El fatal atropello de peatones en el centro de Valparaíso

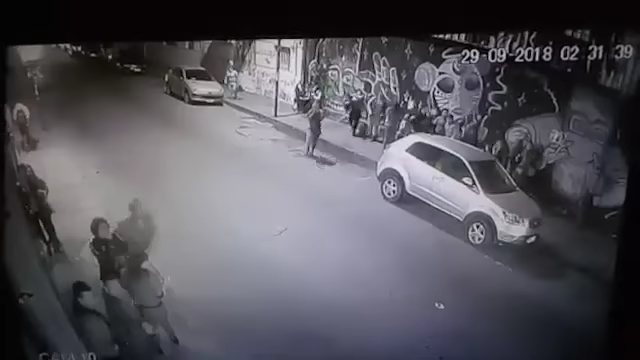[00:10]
Fue en el punto neurálgico de la bohemia porteña. Dos mujeres cruzan sin darse cuenta que un auto venía a una gran velocidad. Fueron impactadas por este colectivo.